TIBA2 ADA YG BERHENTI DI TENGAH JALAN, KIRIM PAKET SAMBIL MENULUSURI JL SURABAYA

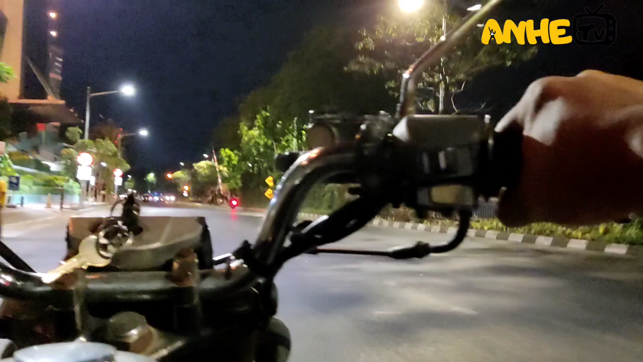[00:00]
Halo, assalamualaikum warahmatullahi wabarakatuh. Sahabat Anhe TV dimanapun Anda berada, vlog kali ini adalah mau ngirim paket teman-teman. Jadi saya mau ngirim paket di ada 3 titik teman-teman. 1, 2, 3, 4, 4 titik.
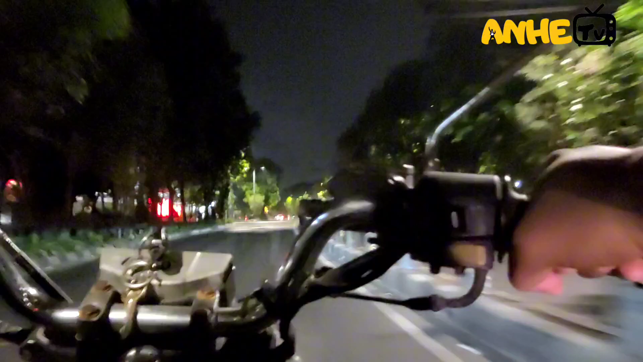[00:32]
Jadi saya ini rute pertama ngirim paket di JNT teman-teman. JNT kalau belum tutup ya teman-teman. Ikuti terus keseruan kami teman-teman di keliling-keliling di malam ini. Ini jalan Demak teman-teman, jalan Dupa.
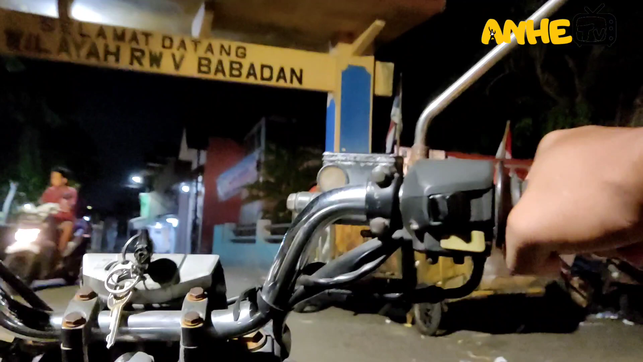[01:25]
Di lewat Babatan teman-teman. Sekarang tanggal berapa ya?
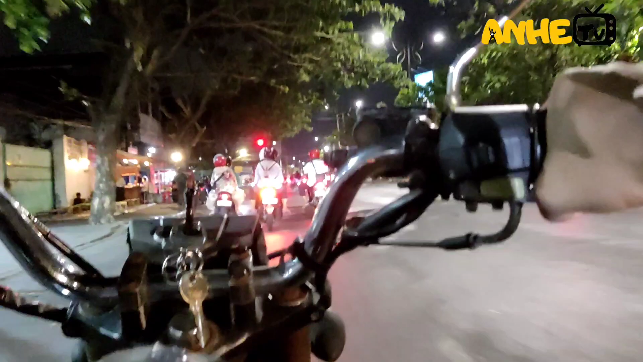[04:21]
Jadi ini perlambatan Jalan Demak. Kalau arah lurus tembok tidar,
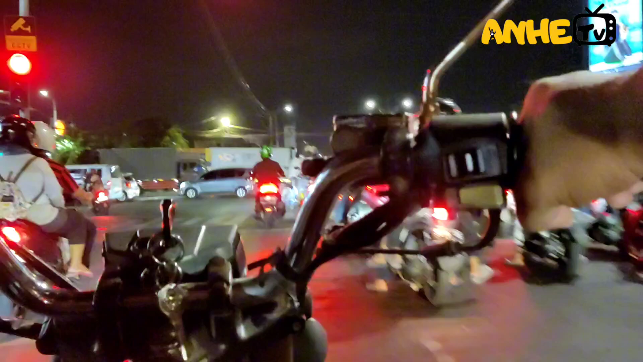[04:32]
kalau kanan itu arah ini teman-teman, Pasar Loak.
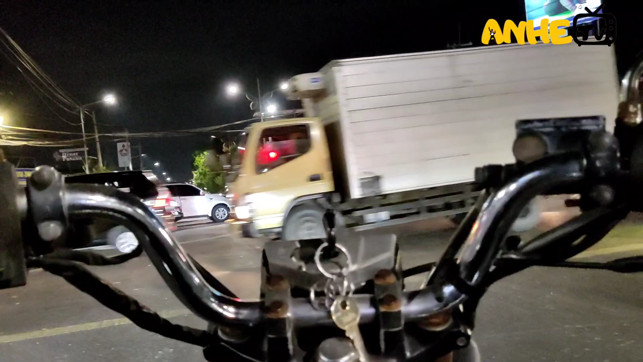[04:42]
Kalau kiri kita ke Pasar Turi. Pasar Turi, Jalan Dupa, Tugu Pahlawan. Kanan itu ke arah bisa ke
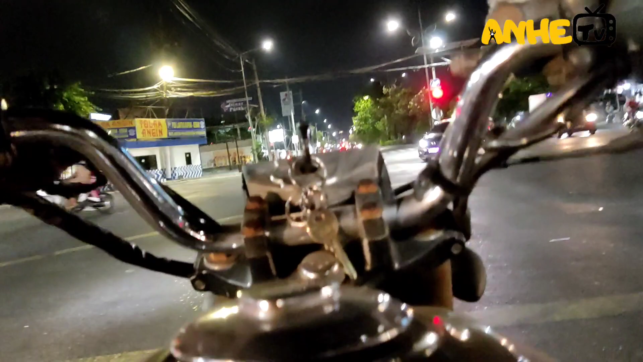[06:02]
Sekarang udah menetap di depan bengkel, di depan dealer mobil teman-teman, Jalan Demak.
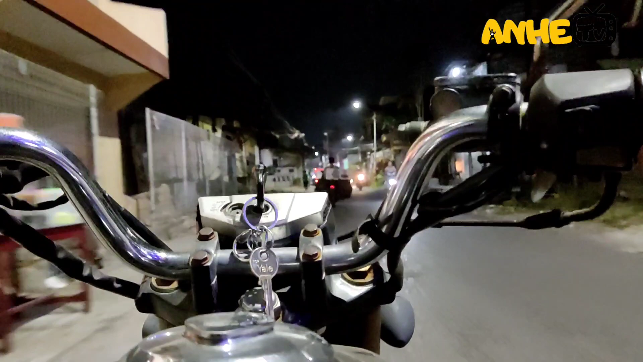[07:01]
Jadi ini maksudnya ini pergudangan semua teman-teman. Sana masuk kampung sudah jadi.
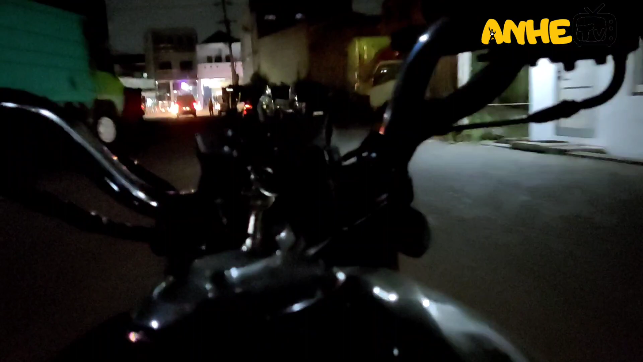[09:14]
Dan kita lanjut ke ini teman-teman, Jalan Tidar.
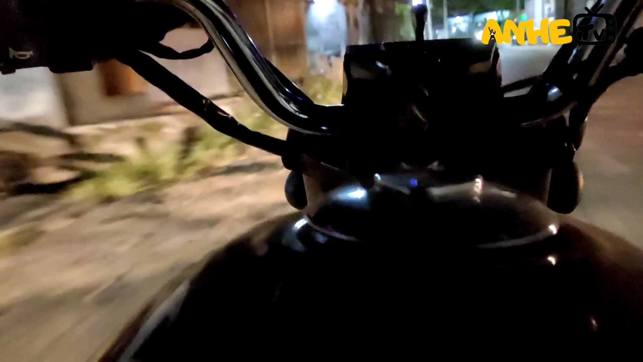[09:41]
tembok langsung Jalan Keranggan terus Jalan Tidar.
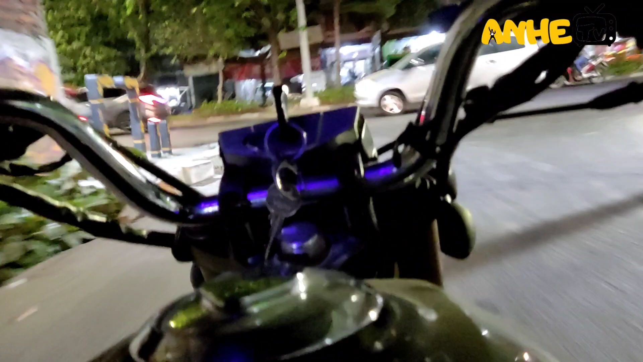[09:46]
Jadi ekspedisinya itu pojokan teman-teman, pojokan Siola, mau ke arah Siola.
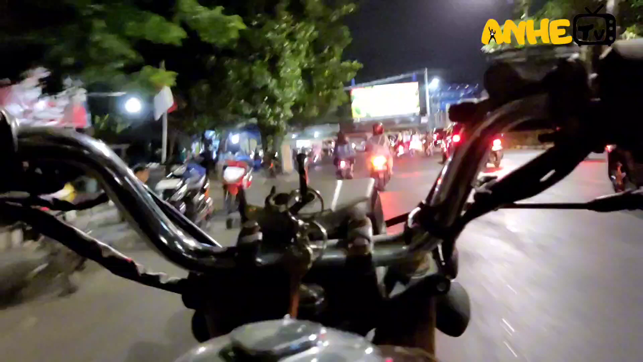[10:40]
Pacuan Kuda, kiri ini jalan tembok. Dan ini pasar tembok, teman-teman.
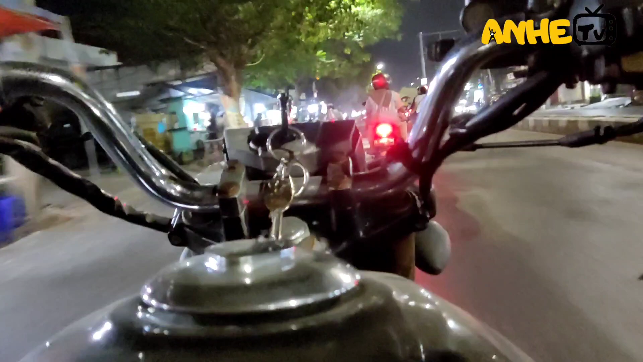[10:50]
Ini pasar tembok, kanan Kali Butu, jalan Kali Butu. Jadi ini kalau pagi full orang jualan, teman-teman. Rame pol. Soalnya ini kalau pagi pasar, teman-teman. Jadi kalau malam ini banyak yang jualan kulineran. Kulineran, bumbu-bumbu, warung-warung, buah.
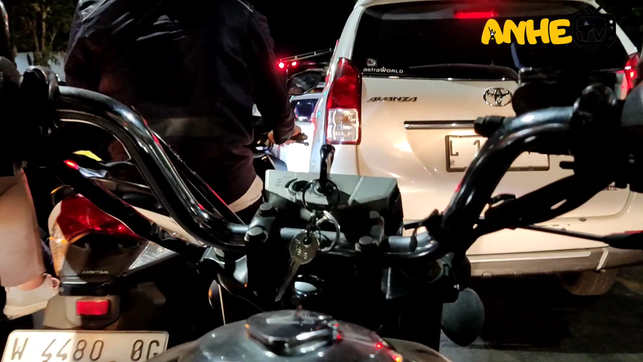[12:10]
Di lampu merah Keranggan, teman-teman. Kalau kita lurus arah Keranggan, kalau kita ambil kanan arah Arjuna. Arjuna lurus terus Pasar Kembang Kupang. Jalan di Ponegoro. Sudah lampu hijau, teman-teman. Kita ambil kanan aja arah Arjuna, teman-teman. Langsung belok kiri, langsung jalan hijau.
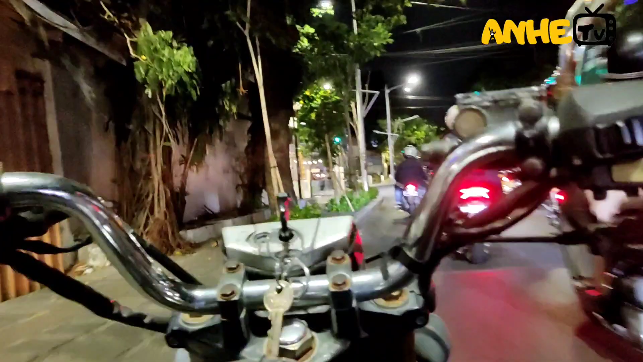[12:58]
Kita lurus itu jalan Arjuna, Pasar Kembang, kita ambil kiri sudah jalan Tidar.
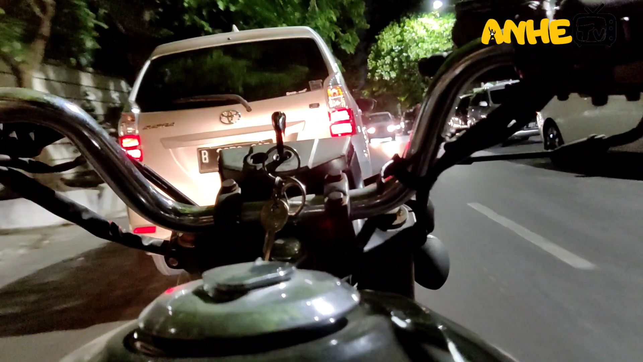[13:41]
Dan sebelah kanan saya ini ada ayam goreng asli Pemuda. Ini rame full, teman-teman. Yang makan banyak-banyak orang kaya-kaya. Pejabat, artis, public figure. Full di sini. Nasi goreng apa ayam goreng asli Pemuda, dan ini objek Joyo, ini terkenal murah di Surabaya.
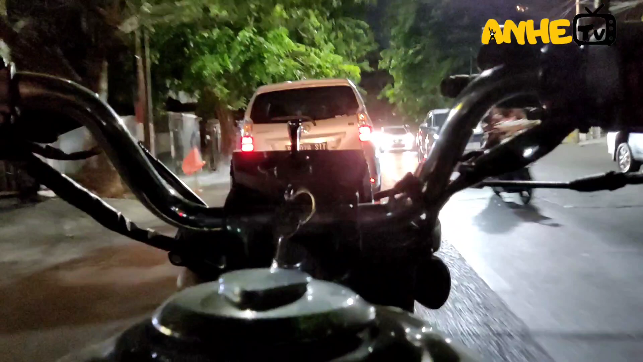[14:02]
Dan ini adalah soto langganan saya, teman-teman. Sebelah kiri soto ayam langganan saya, soto ayam Lamongan, sebelah kiri.
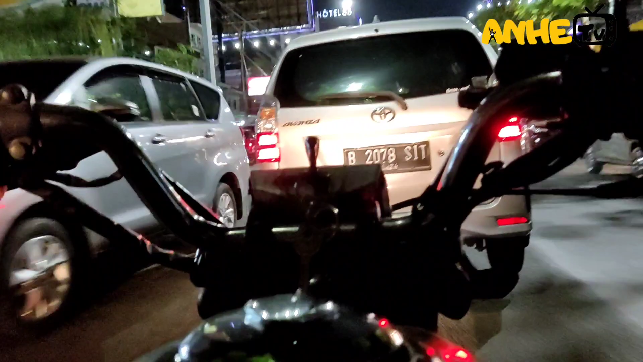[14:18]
Dan ini terlihat Hotel 88. Kiri sini banyak restoran-restoran, teman-teman.
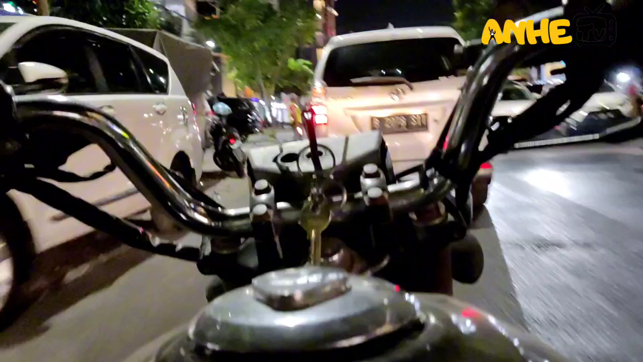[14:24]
Dan kita menuju di tempat itu sudah kelihatan di tempat masih buka, alhamdulillah. Dan di sini ada karaoke kopi, sudah masih buka, alhamdulillah.